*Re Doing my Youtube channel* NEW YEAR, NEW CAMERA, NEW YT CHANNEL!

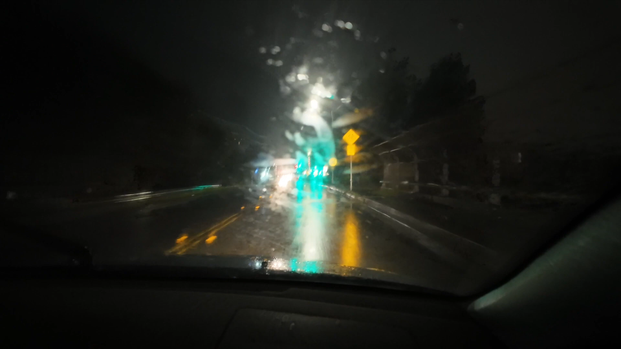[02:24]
We are going to buy some food now. We finished with the, what do you call it, office. We do this every weekend on Sunday. And it's raining really hard right now, actually.
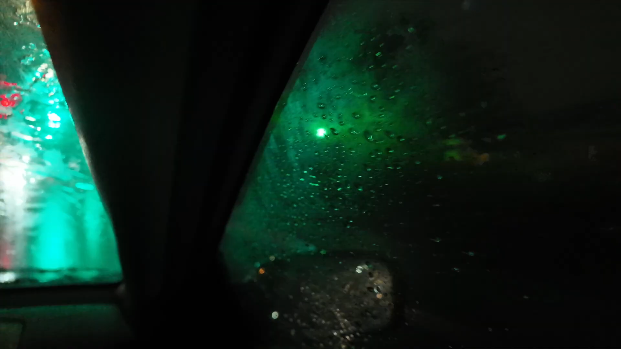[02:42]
I'm just testing this camera out and the colors are beautiful. It looks like a Canon. Oh, and by the way, I'm sick. So we all got sick. My dad, my mom, and me.
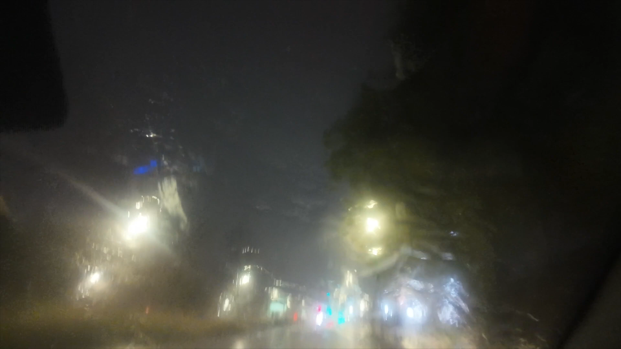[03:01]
Guys, look at that rain. En un ratito con este vergazo de agua. Mira. Dejamos una puerta de miedo.
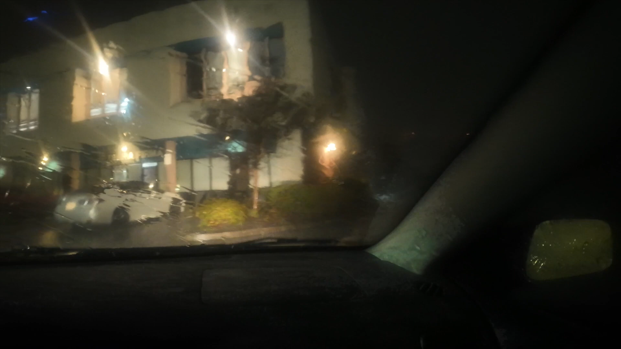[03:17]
Vamos a esperar que termine, se vaya un ratito porque a veces uno se sofoca y se ve el agua de repente. Sí. Guys, it's the end of the world. Por lo menos obviamente poner la mitad, pero lo pone todo caliente. No, ahorita lo llevo frío, no lo llevo caliente.